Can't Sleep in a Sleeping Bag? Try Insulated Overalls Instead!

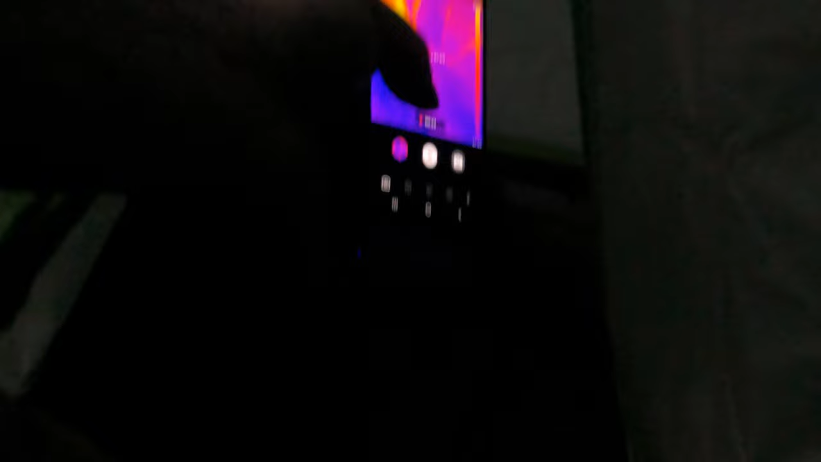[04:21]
All right. So, of course, your armpits warm.
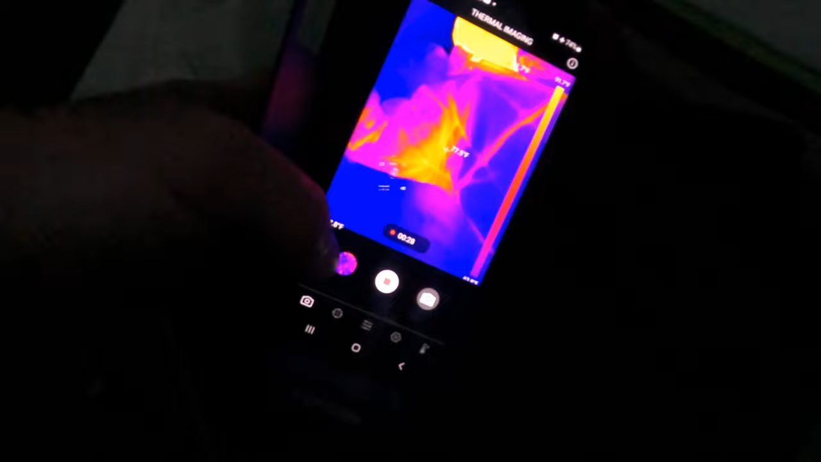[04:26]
We're just a few minutes in. Armpits at 76 degrees. Nice.
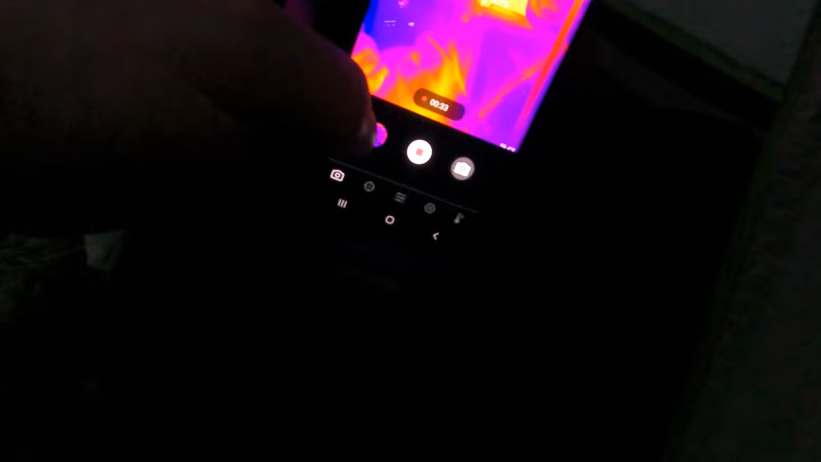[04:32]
Your head has a little bit of massive heat loss. Yeah. I don't have my hood on. Yeah.
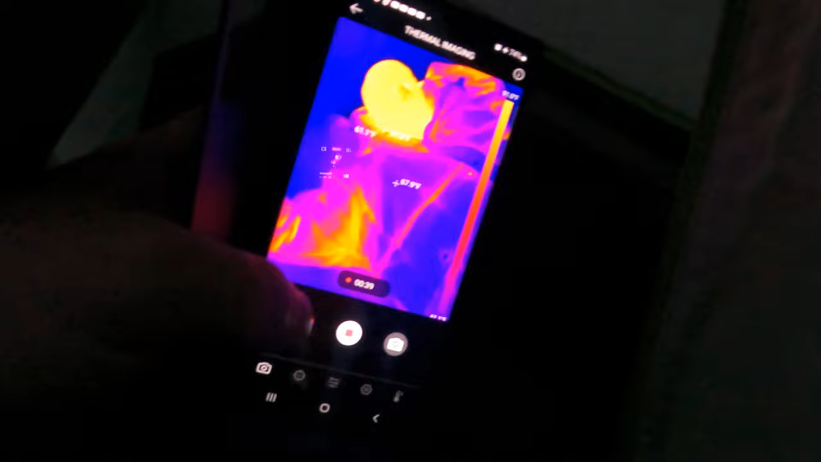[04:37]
Your nose is actually losing heat. Your head's just hot. All right. Roll to your side.
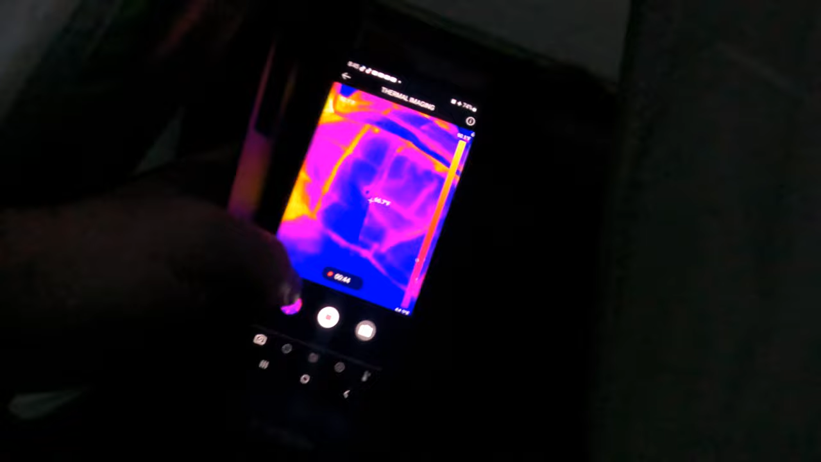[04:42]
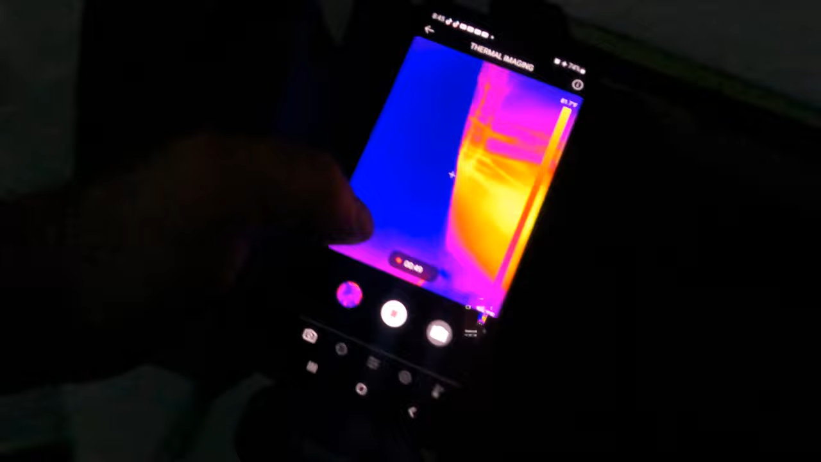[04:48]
Yeah. It's got some heat loss. So we're at 72 degrees, 75.
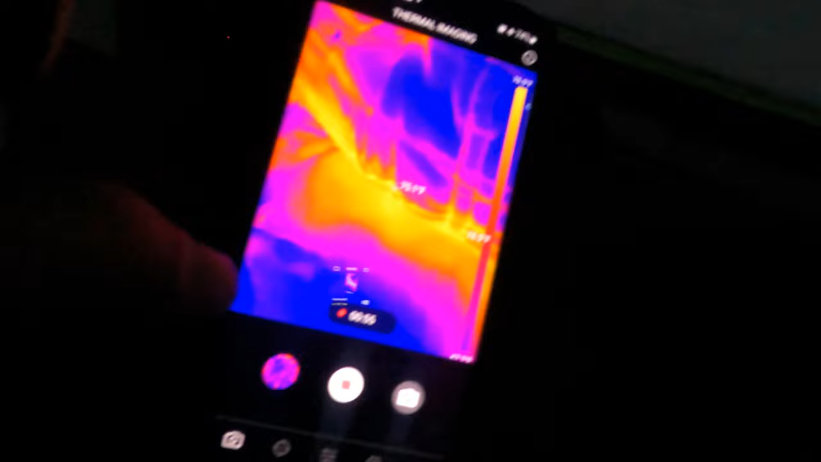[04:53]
So we're losing five degrees. Oh, my gosh. Insane.
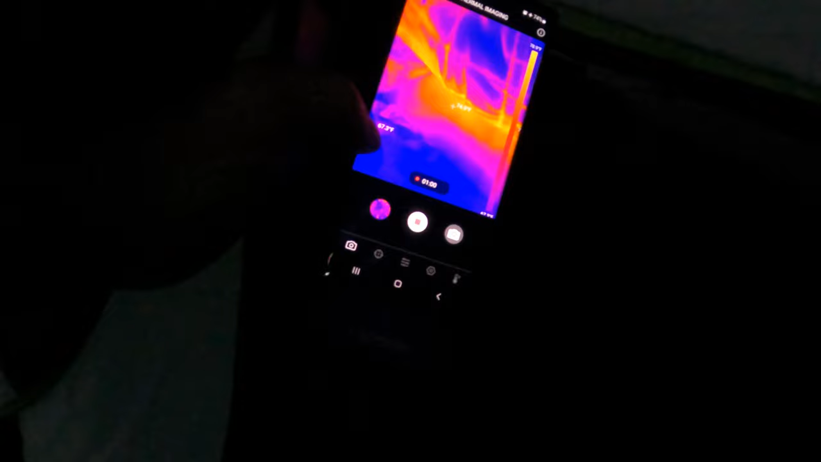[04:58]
Of course, the ambient shows 67 on this. So that would be five plus three.
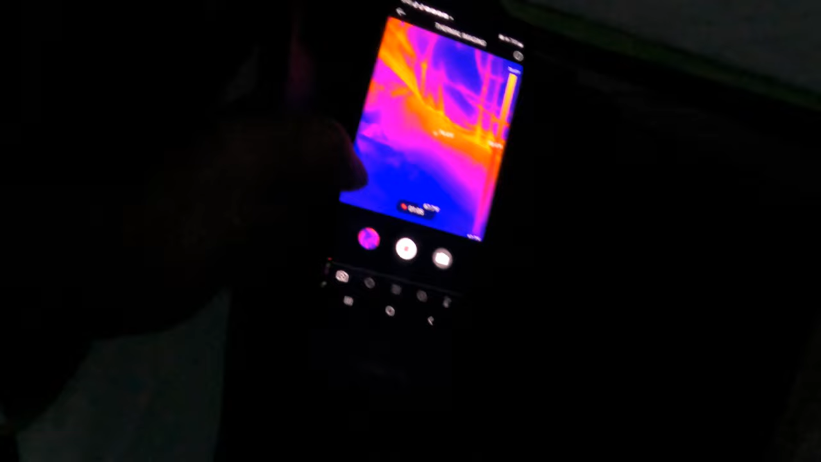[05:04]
What is that? Eight. Yeah. Eight. This suit feels toasty warm.
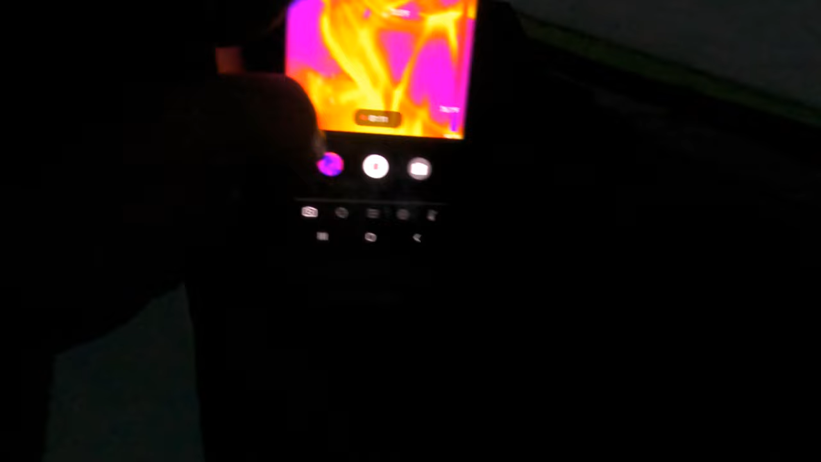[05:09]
It's 70 degrees out or 67 according to this. This is toasty warm.
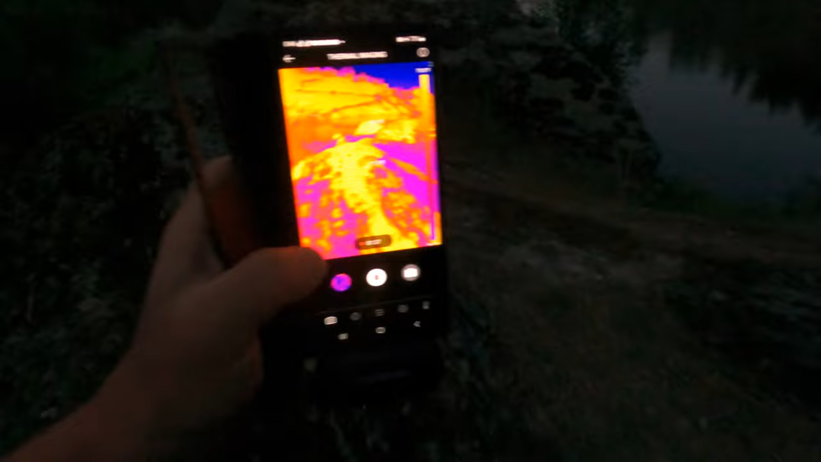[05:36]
The rocks are hot. Do we still have boaters out there boating?
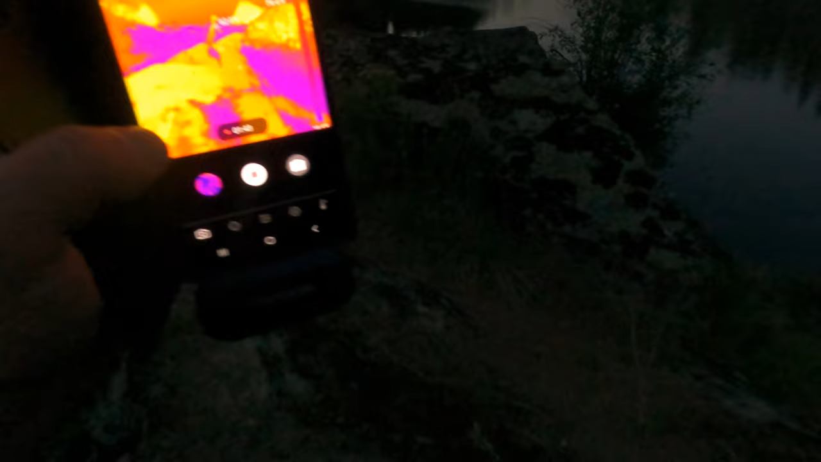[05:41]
Yes, sir. Wow. So that rock is 75. Oops.
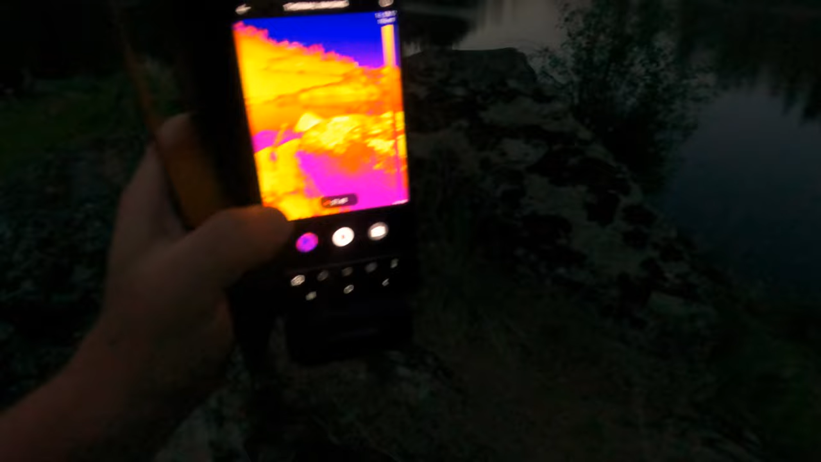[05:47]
Let's get this camera on. On the camera. That rock is 75 degrees.
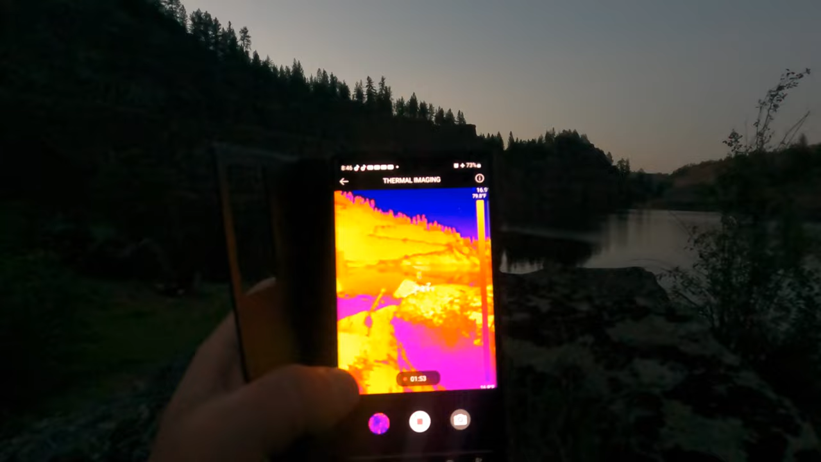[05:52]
That one that's sticking out in the sun all the time.
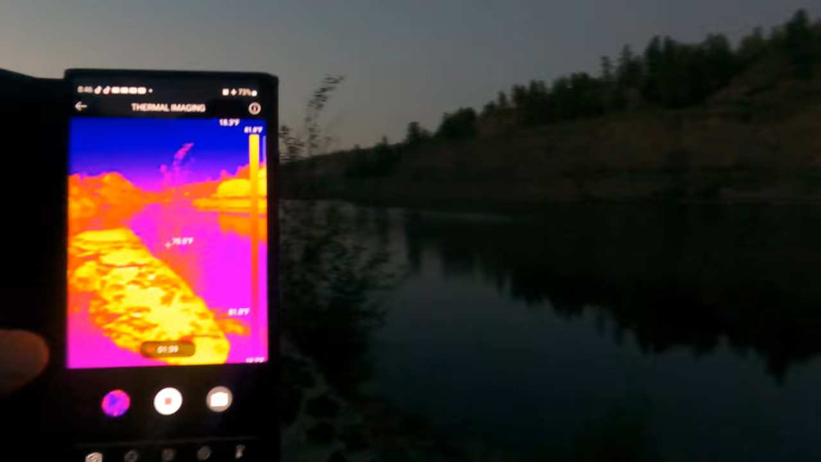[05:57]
And this rock bluff, it was the last to receive sun.
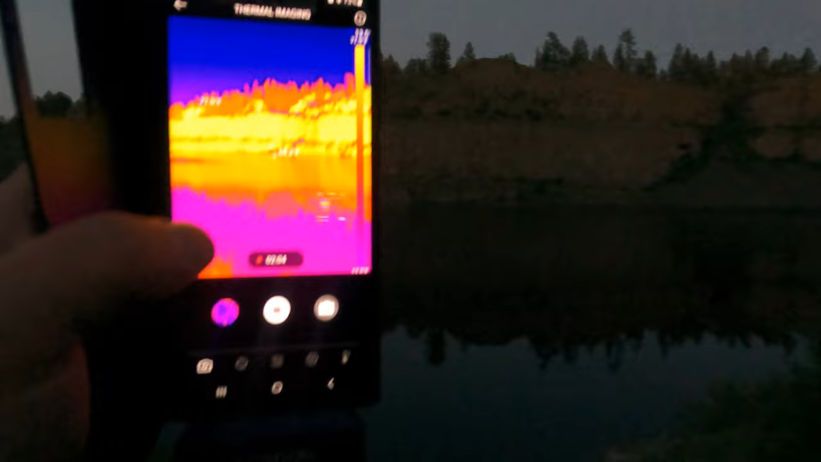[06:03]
Let's see if I can get this on. One-handed.
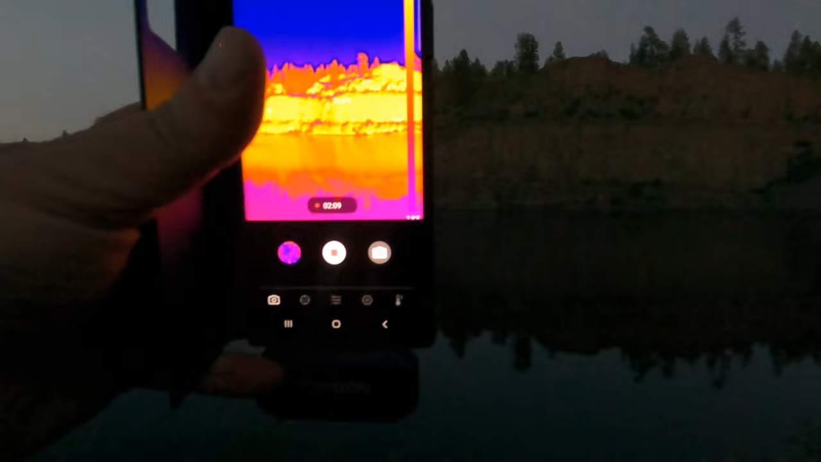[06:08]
70. I heard turkey. 72. 74. So we've got 74 degrees on that rock bluff.
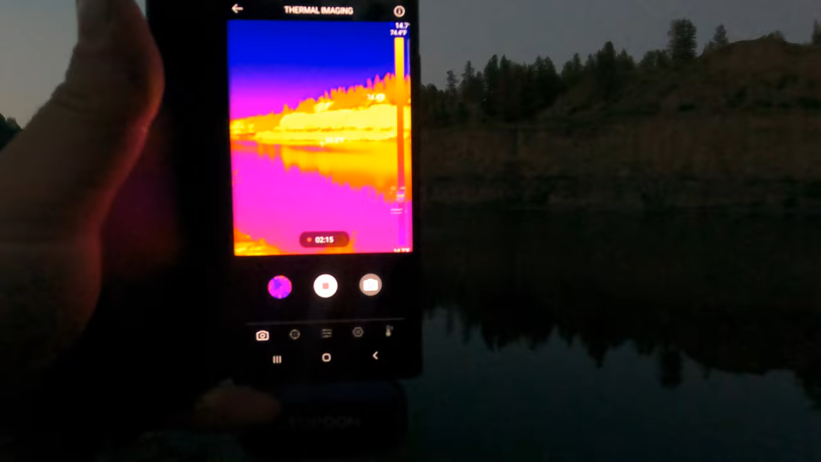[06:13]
75. 76.
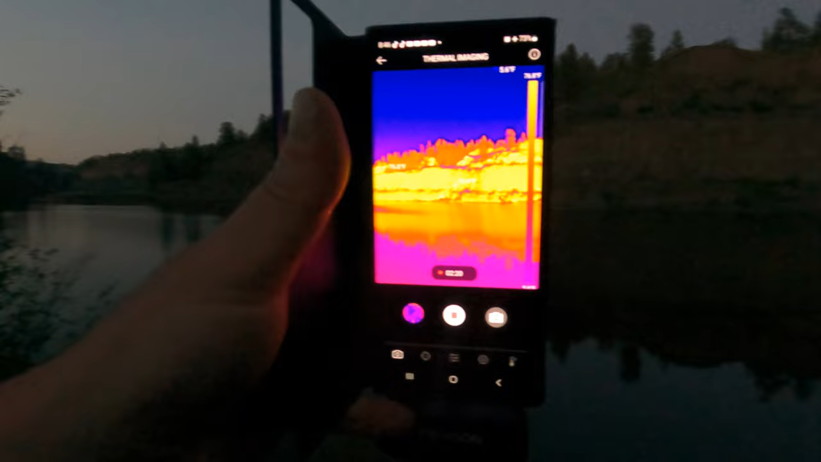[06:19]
76 degrees on that rock bluff. That was the last thing to be hit by sun.